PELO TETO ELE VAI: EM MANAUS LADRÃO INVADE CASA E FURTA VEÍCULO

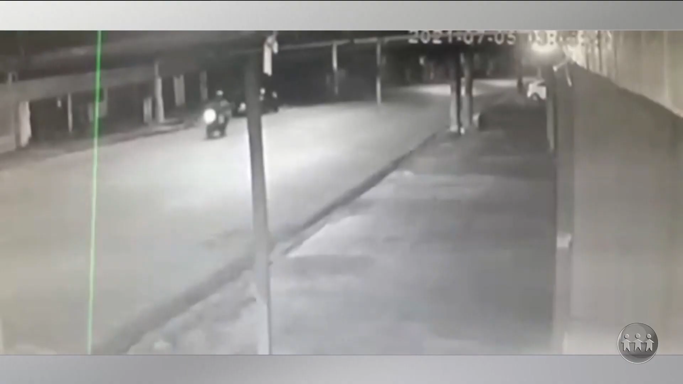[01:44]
Inclusive, essa ação, ela foi registrada através das câmeras de segurança de estabelecimentos aqui das proximidades, que mostram o exato momento em que esse homem sai com o veículo dessa vítima. Até o momento, a mulher não teve nenhuma notícia do bem dela.